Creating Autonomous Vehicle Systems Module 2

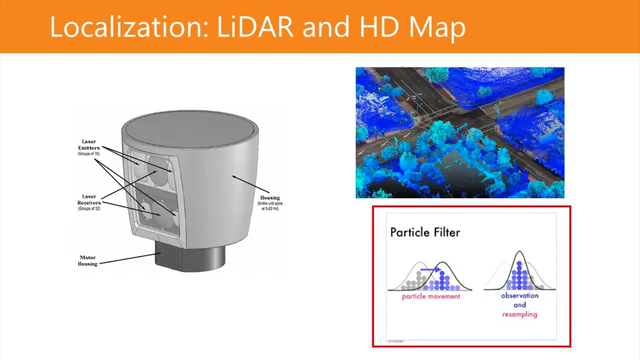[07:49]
And then the mathematical tool we use for this purpose is called particle filters. Okay, so what exactly is the HD map? It's actually a layered map of the environment. At the bottom of it, it's a grid kind of map. The resolution of it can be very fine-grained to be 5cm by 5cm. In each grid, you have the reflectivity of that point in space, such that when you have a LIDAR scan, you can match your scan against what's on the map, so that you can kind of deduce where exactly you are.